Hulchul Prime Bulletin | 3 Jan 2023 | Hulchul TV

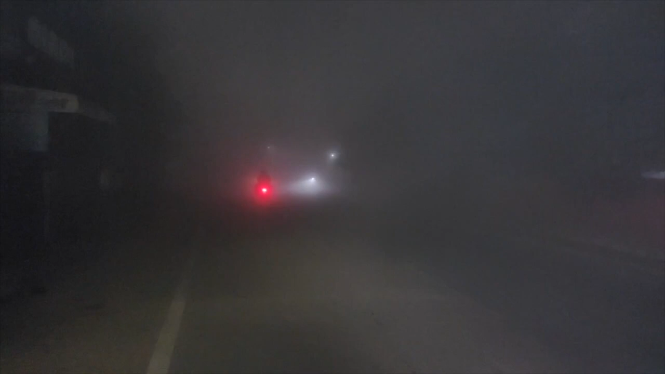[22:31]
अगर बात की जाए नाभा क्षेत्र की तो कई दिनों से लगातार ठंड के कहर ने लोगों का घरों से निकलना मुश्किल कर दिया
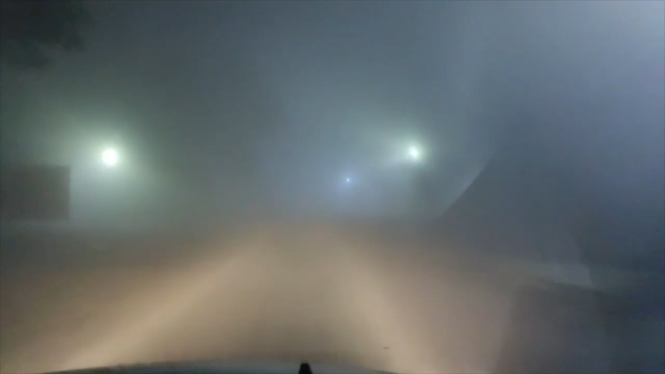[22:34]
क्योंकि लगातार कई दिनों से जहां सुबह ही धुंध पड़नी शुरू हो जाती है तो वहीं अब रात को भी धुंध का प्रकोप देखने को मिल रहा है।